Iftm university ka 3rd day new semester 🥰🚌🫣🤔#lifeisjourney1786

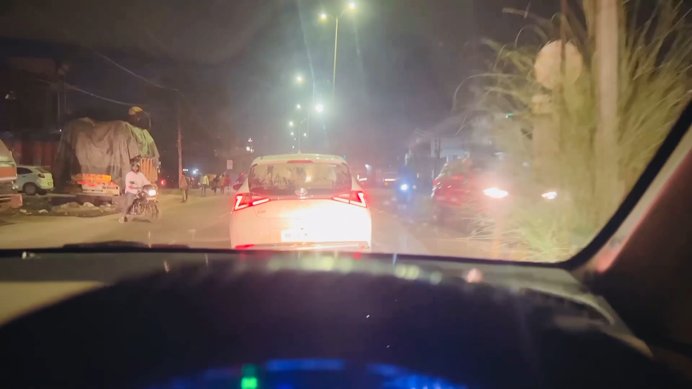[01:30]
पांच बज़े यूनिवस्टी से बही रात के बज़ रहे हैं आठ और मुझे अभी अचानक से मुर्दवाद जाना पड़ रहा है कोई ऐसा काम पड़ गया जो हूँ किसी काम की वज़ा से वही अभी फाइनली मैं पहुंच चुका हूँ कोहिनोर तिराहे पर आप लोग देखी सकते हैं सामने डिस्प्ले लगी